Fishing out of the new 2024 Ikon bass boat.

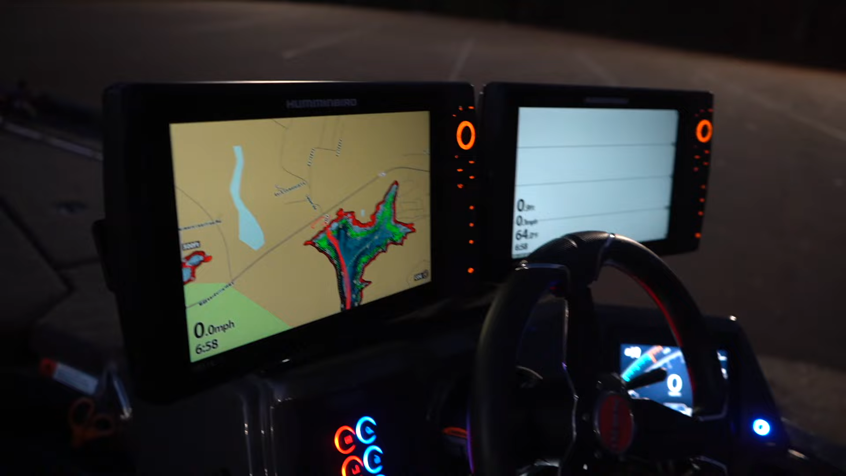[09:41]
On screen: speed 0.0 mph
12-inch hummingbirds on the front, and then two Lowrances up in the front too.